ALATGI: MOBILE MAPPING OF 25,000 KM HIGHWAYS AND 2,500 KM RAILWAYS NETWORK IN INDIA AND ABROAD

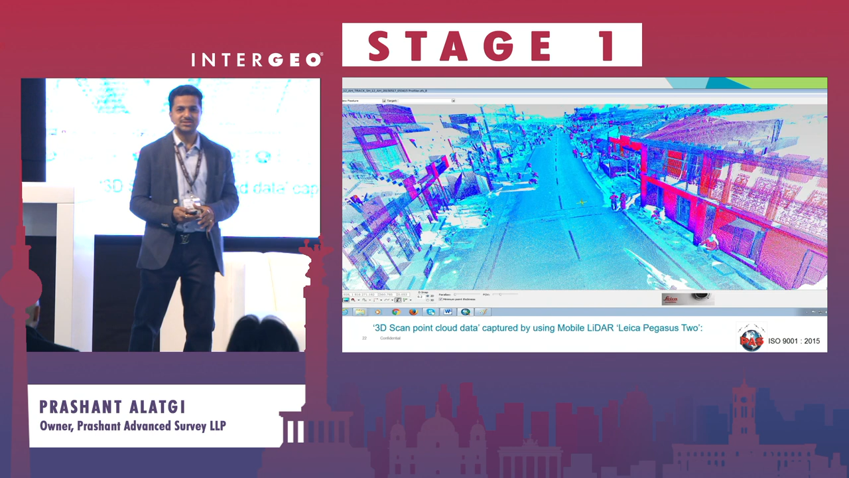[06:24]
It's a very good and crisp data because it's having a Z plus F 9012 profiler in the Leica Pegasus 2.
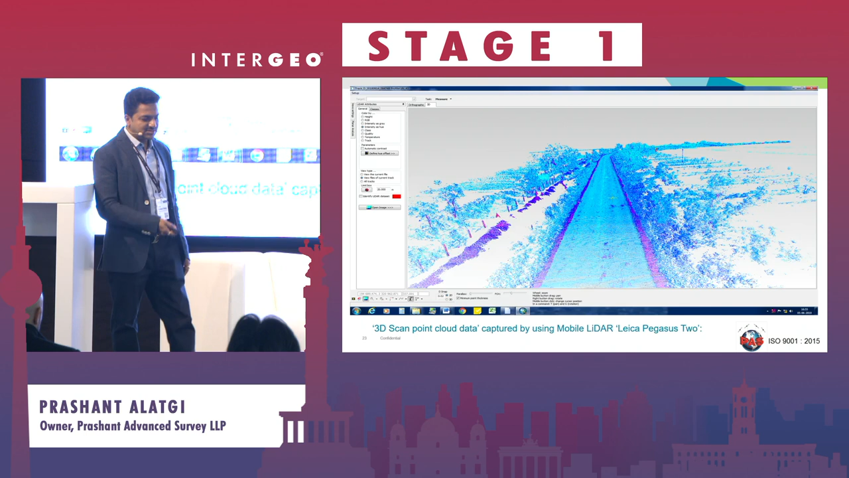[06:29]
This is a typical view of the rural area, rural road, and the front camera of the rural road, same rural road, which is quite clear.
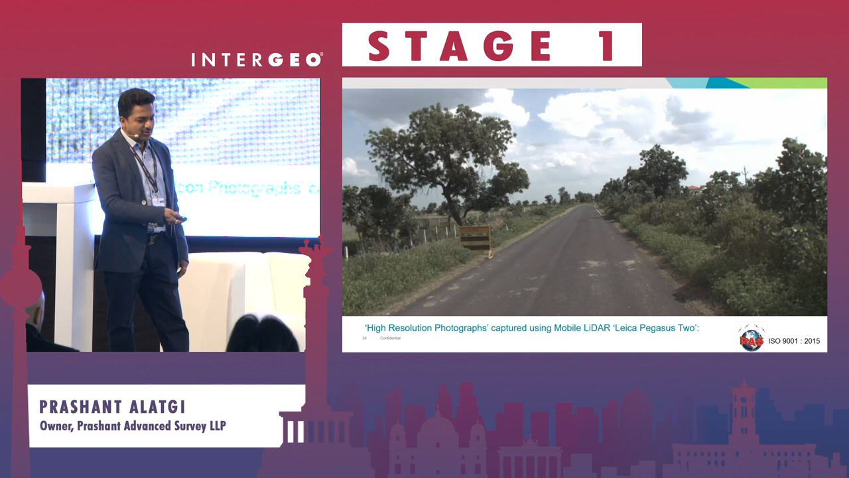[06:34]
I told you this is the map factory advanced software. On the left-hand side, you see the synchronized camera data. On the right-hand side, you have the point cloud data.
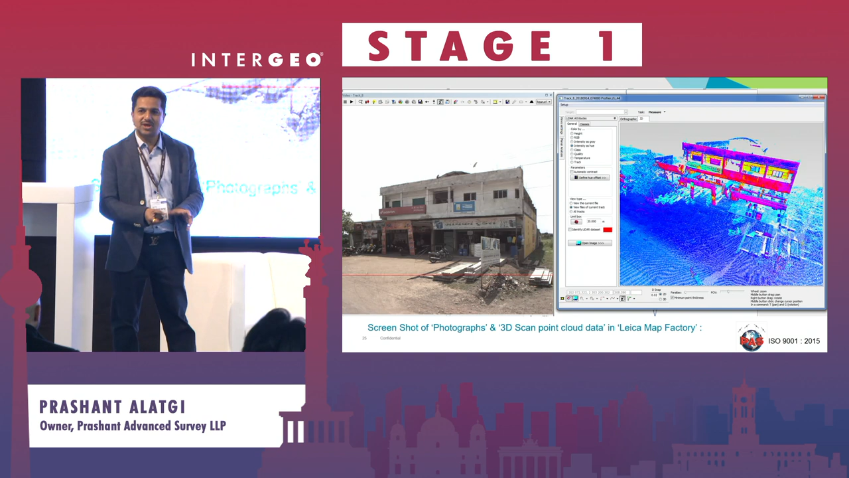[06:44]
You can rotate the point cloud data in any angle view, and you can zoom it, zoom out. This is the trajectory corrected or the trajectory file. Everything is green.
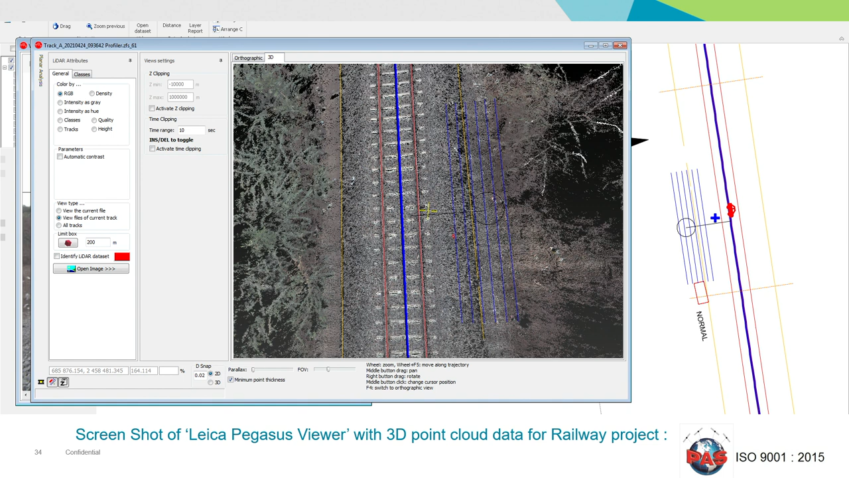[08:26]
This is a feature extraction once you do the from the railway tracks.
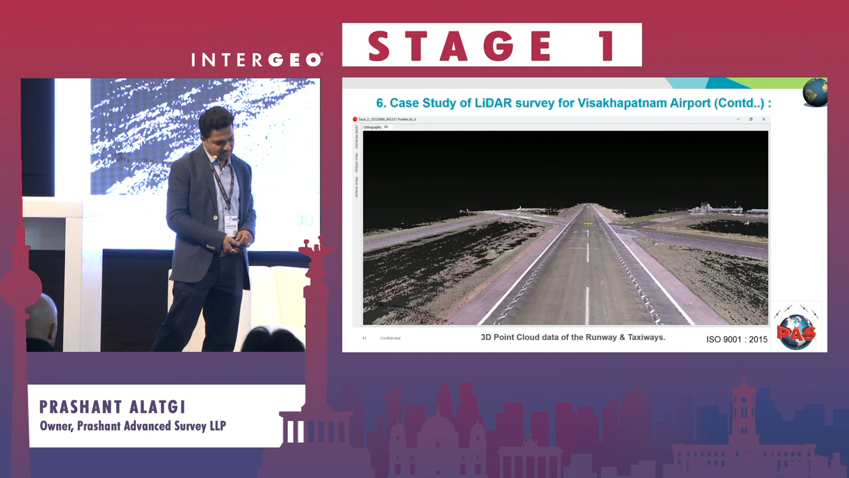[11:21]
So yeah, you can see some of the screenshots of the point cloud data of the actual runway. So it's a beautiful runway.